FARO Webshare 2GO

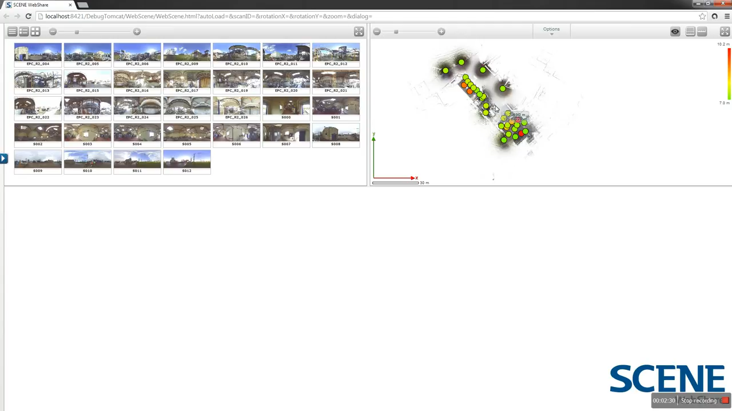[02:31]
box up here just allowed to zoom in now or you can use your mouse wheel but you will notice the mouse wheel is actually opposite so your mouse when you go backwards it will zoom in and when you frame mouse wheel forward it will zoom out so what can we do with this so looking at the top right window still the
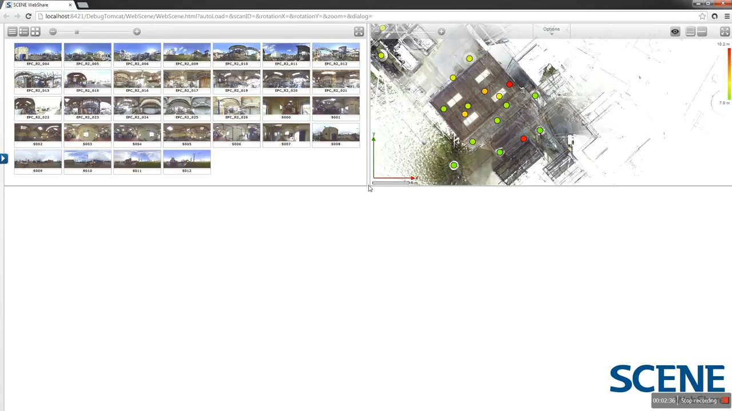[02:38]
first things we can do is take measurements so for instance when we zoom into this particular area we've got this kind chiller system and we've got this first one just to measure point to point so we're going to do is we're going to click on it click somewhere on the chiller in the corner and take another click now you're going to notice nothing's particularly happened so what actually sorry let's carry on clicking we go
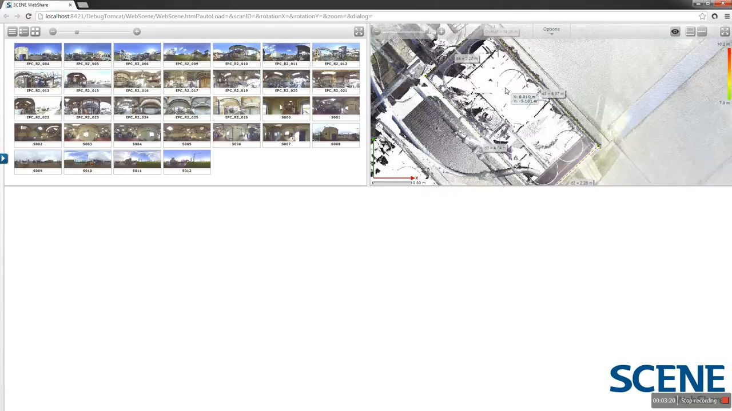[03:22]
around when you finish just hit your enter key and you'll notice the scans come up and got 2.28 meters there 4.8 so this is basically as accurate as the click that you do that makes sense as accurate as you can get get yourself in those corners or wherever you're measuring for instance we've got this concrete down here so if you wanted we could measure out these concrete lines hit enter and we've got 4.7
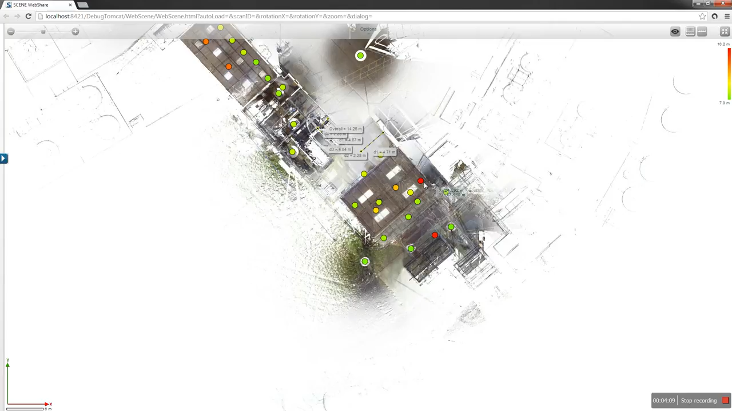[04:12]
bit easier so we're going to bring up the area plan our first click this is a small building there we go and click hit enter here we go 113
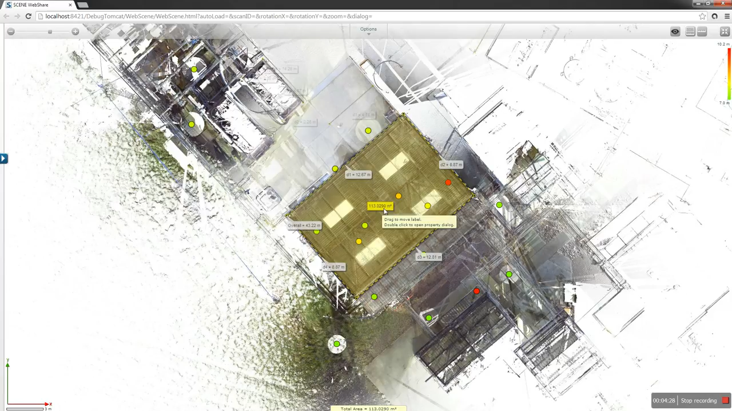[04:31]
square meters 12.6 12.8 so again it's as accurate as the clicks that you do so we're going to click on this toggle full screen come out
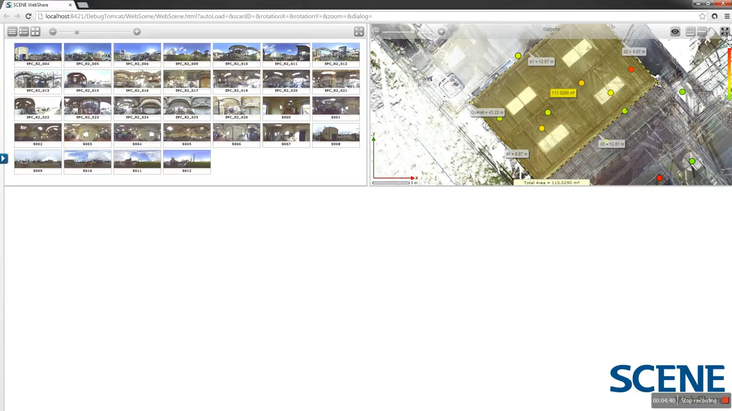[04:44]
of this and now we're going to look at one of the scans so what we're going to do is hover over it and as you can see as
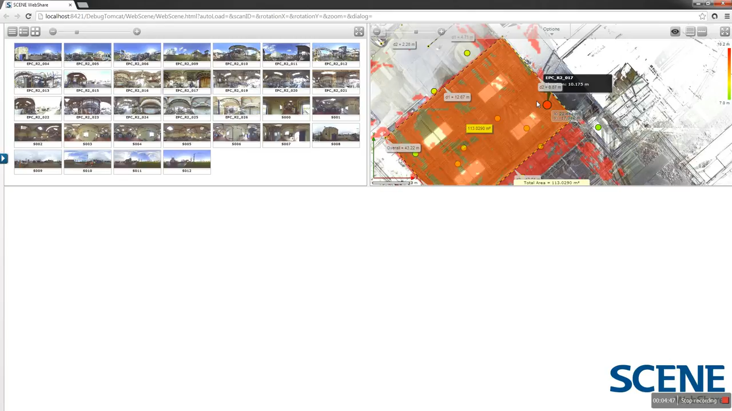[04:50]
soon as you hover over these it actually indicates how much uh the scan region it picked up on so for instance if we click on this one you can see it's mostly within the building but through the windows it picked up a bit of detail as well so we're going to double click on one of these
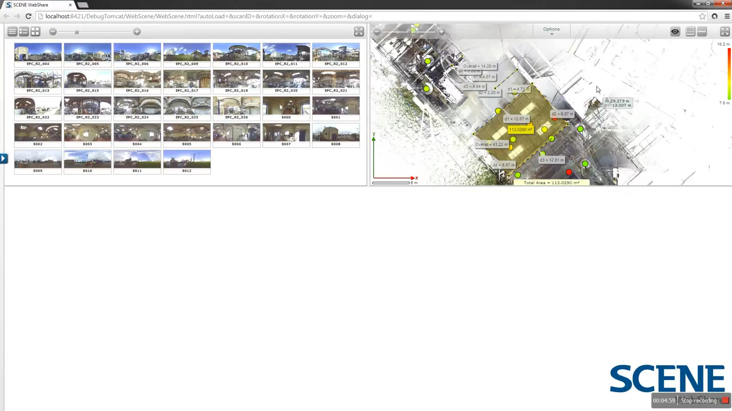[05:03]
and it's going to load up into our third large screen our third window so as we pan across notice in this window it'll actually give you a kind of a general idea of where we're looking so we're looking down here so first things we again take measurements like we did up in this window okay take a measurement tool and then take a measurement tool and then we're just going to
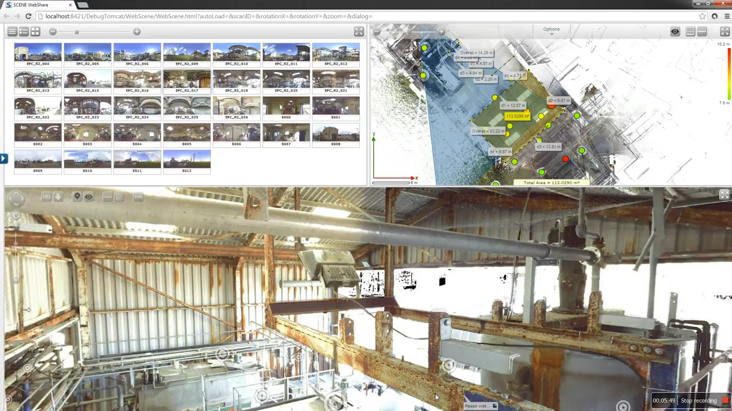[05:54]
measure a bit of steel work for instance so take a click here you can measure absolutely anything within here click again now with this one you're going to have to hit enter to bring up the dimension so we've finished what we want to measure we're going to hit our enter on our keyboard keyboard you notice the please way as it so what it's doing is basically looking at the scan points behind the photograph and then measuring that which gives you the accuracy so we've got 1.776 minutes here perfect so what else can we do with this so the second thing you do is actually add documentation
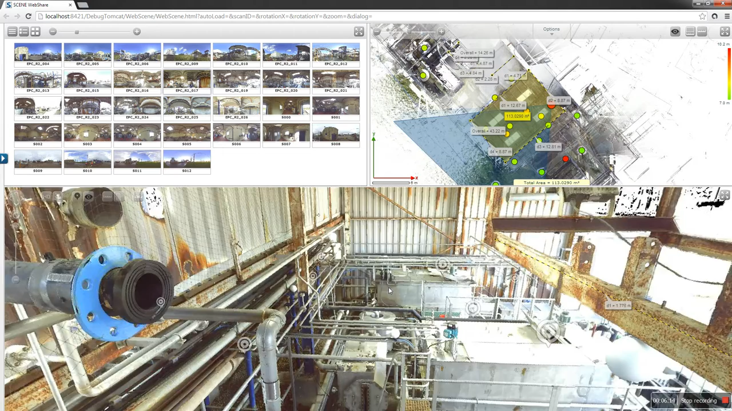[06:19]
so for instance let's look at find something here that's a bit good here we go our flow meter here we're going to take our add documentation click on the button and then click on our flow meter anywhere we want and then we can give it a name so you might want to give it the asset number or just like i've done give it a flow meter give it a description so you might want to say flow meter or for water and maybe give it a line number if you wanted to